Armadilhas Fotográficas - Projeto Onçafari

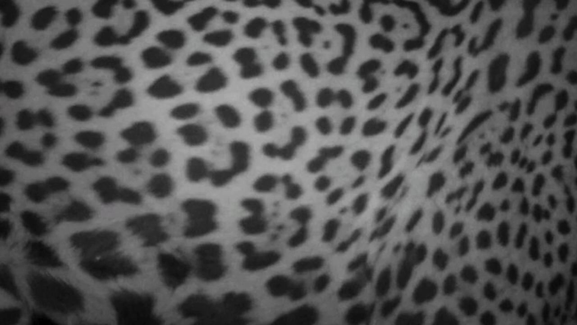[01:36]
As onças, cada onça tem um padrão de pinta diferente, então, que nem a nossa impressão digital, por exemplo,
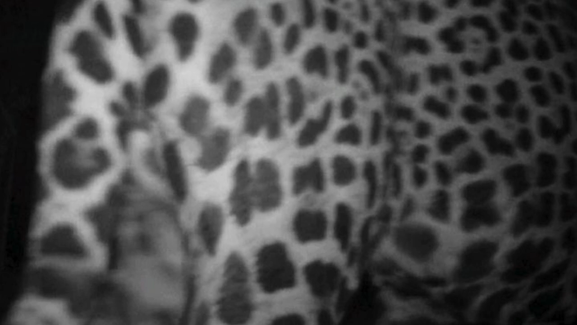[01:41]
ninguém tem impressão digital igual, do mesmo jeito que o padrão de pinta de todas as onças são diferentes.